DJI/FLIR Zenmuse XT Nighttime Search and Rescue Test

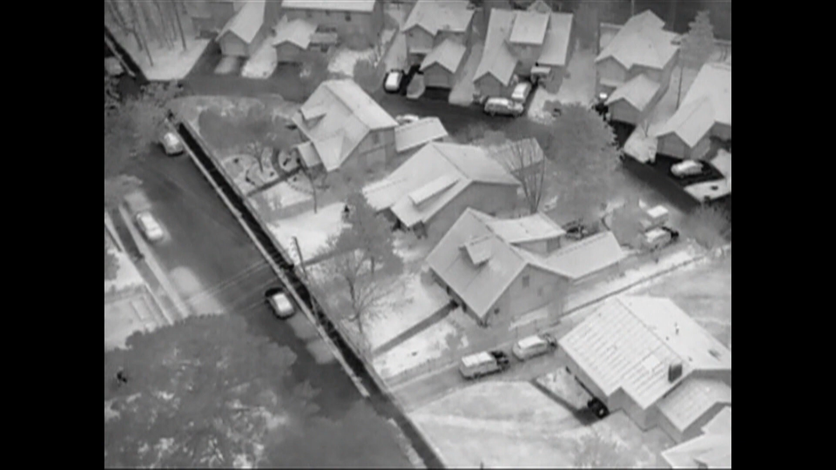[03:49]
Now let's go ahead and turn isotherm mode off and you can see there's just a lot more noise there. So you can still see him.
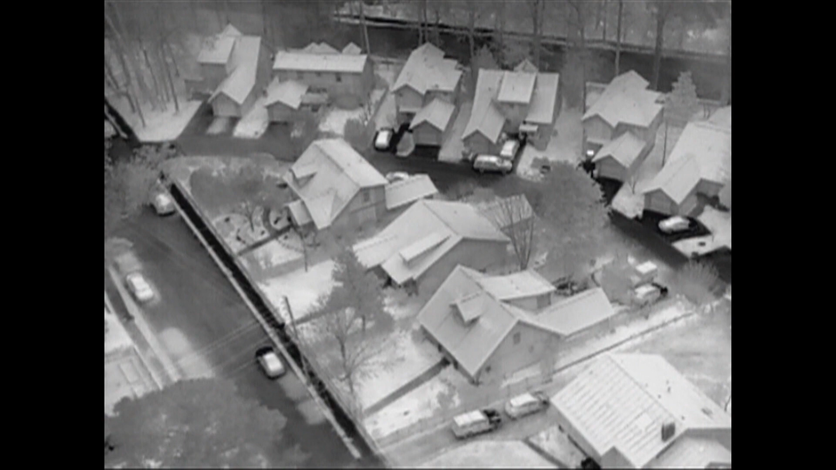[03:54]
Actually, right now you can't see him, but you can see there's a lot more color going on there.
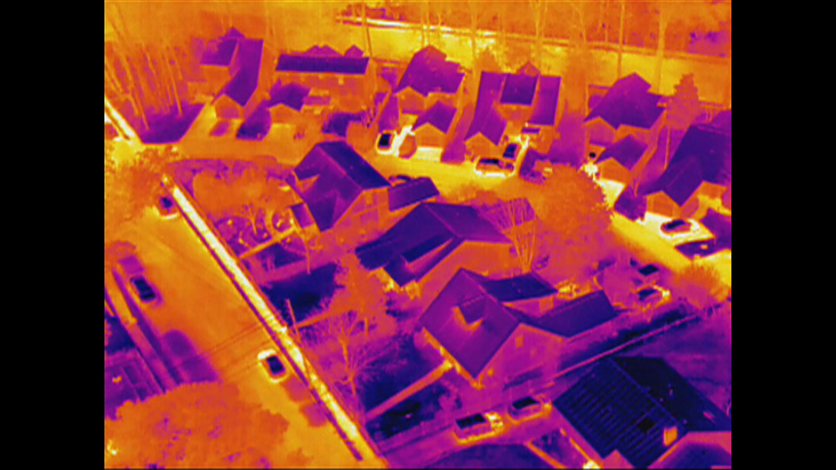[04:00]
So it's sort of a little bit more distracting. Once you turn back on isotherm mode, it becomes pretty obvious what you're looking at here. All right.